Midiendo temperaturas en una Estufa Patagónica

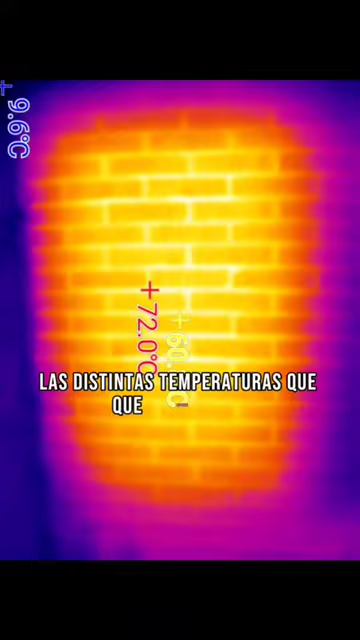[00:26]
Ahí podemos ver que las paredes todavía están a 7 grados de la casa Mientras que la estufa maneja una
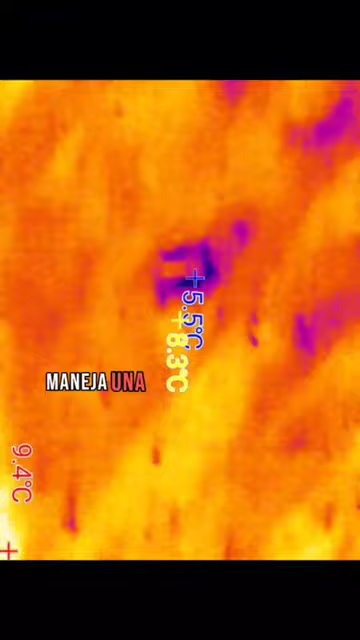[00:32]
On screen: min 5.5°C
media de 74 grados en la parte que más emite de este muro de estufa Ahora
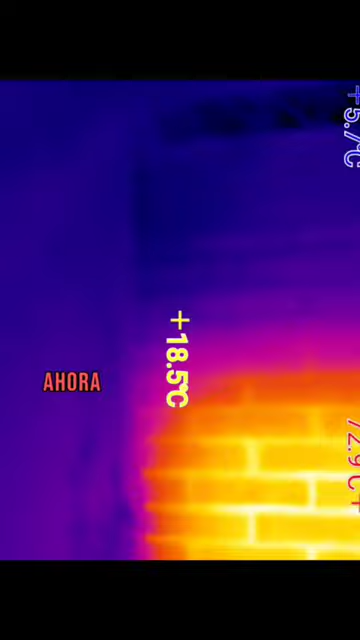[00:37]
On screen: spot 18.5°C
vamos a ver la parte de enfrente de la estufa Ahí podemos ver que la chimenea no maneja grandes temperaturas porque es la idea En estas estufas están 20 grados,
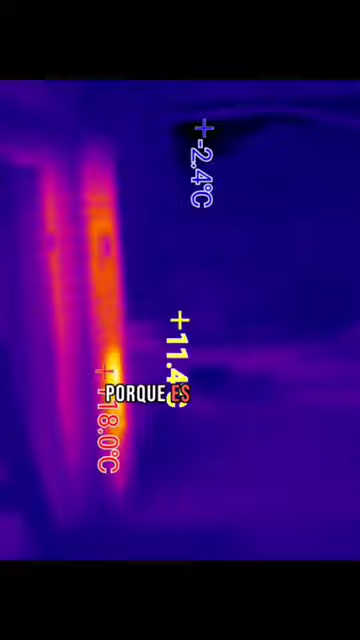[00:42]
On screen: min -2.4°C
la parte más caliente de la chimenea de ladrillos
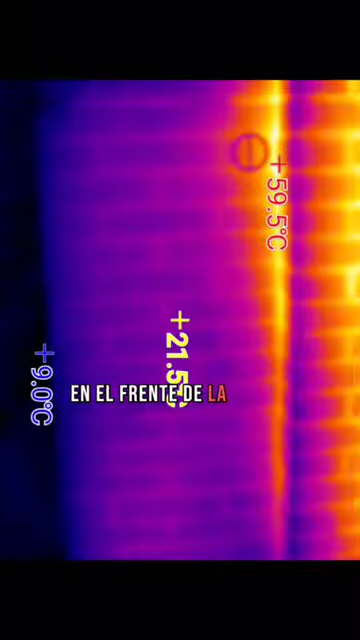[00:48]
En el frente de la estufa tenemos obviamente picos de calor en la puerta y en la puerta del horno
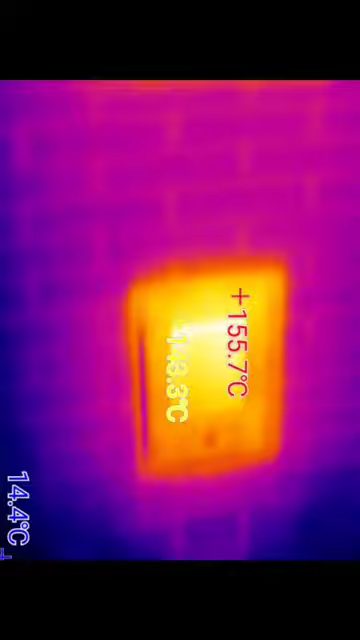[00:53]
On screen: max 155.7°C
El horno adentro debería manejar una temperatura cercana a la que está adelantando el reloj Ahí podemos ver que anda en aproximadamente 150 grados,
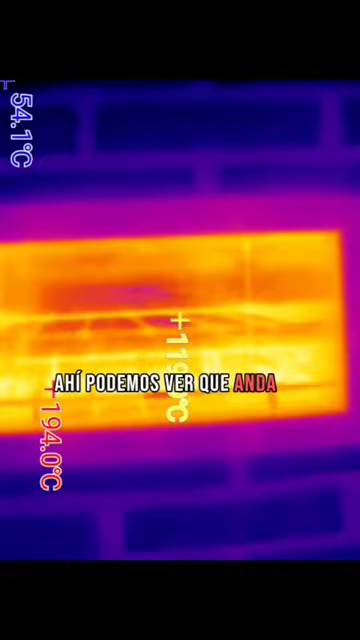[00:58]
200 en el piso Algo interesante es lo que pasa con el banco El banco,
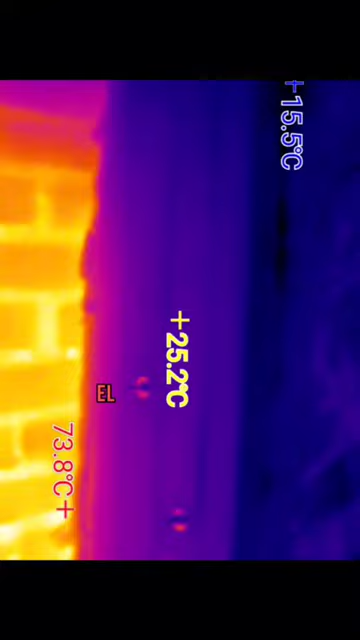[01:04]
On screen: spot 25.2°C
40 grados bien pegado a la estufa y ahí va bajando de temperatura Pero muy poquito,
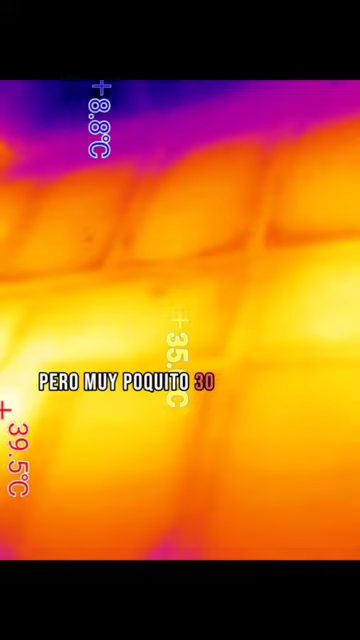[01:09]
On screen: max 39.5°C, min 8.8°C
30 grados, 29, 30 Seguimos alejándonos, sigue estando a 28 grados, 29
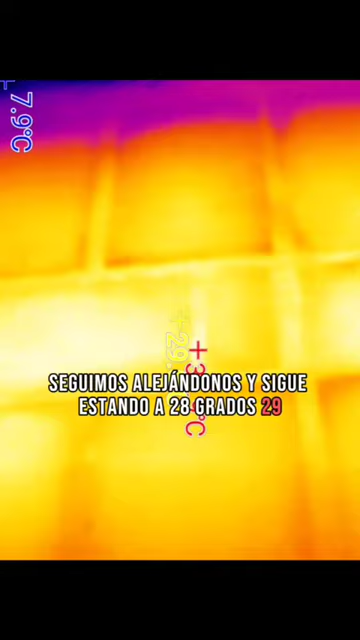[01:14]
26, 27 y se nos acabó el banco Con lo cual podemos ver que el sistema de campanas
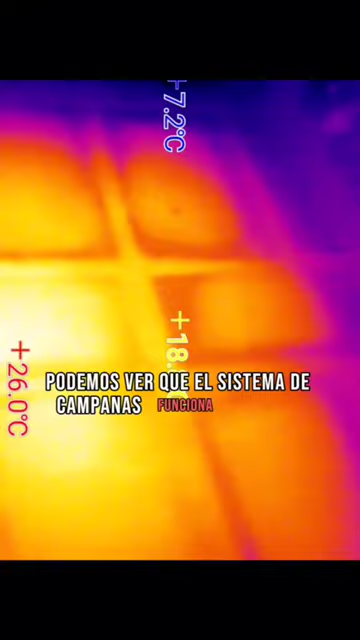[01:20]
funciona muy bien La campana calienta todo el banco parejo sin necesidad de conductos